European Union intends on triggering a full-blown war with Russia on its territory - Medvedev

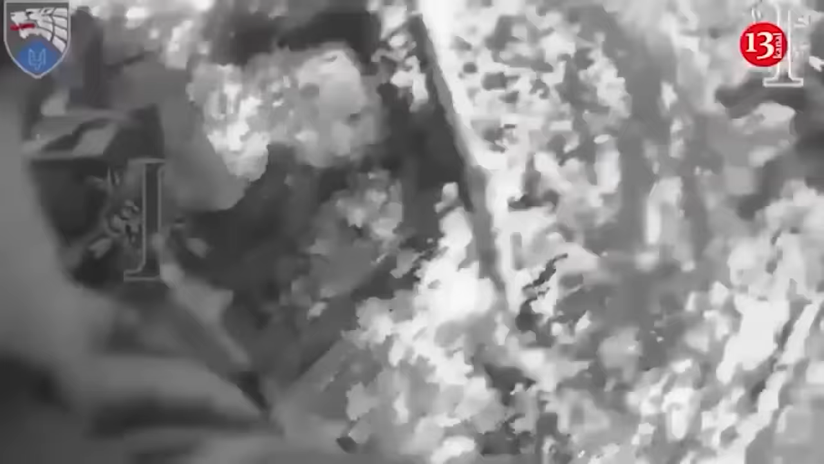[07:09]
Judging by the footage released on video,
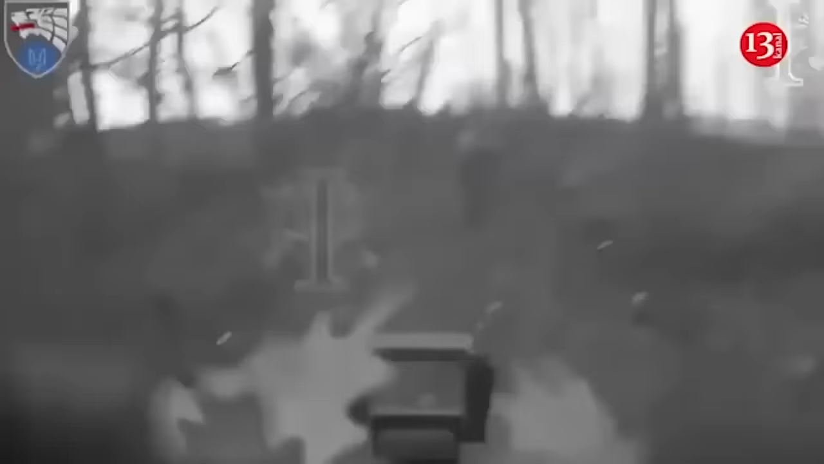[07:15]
the Special Forces managed to sneak into the forest where the occupiers were located and carry out a surprise attack.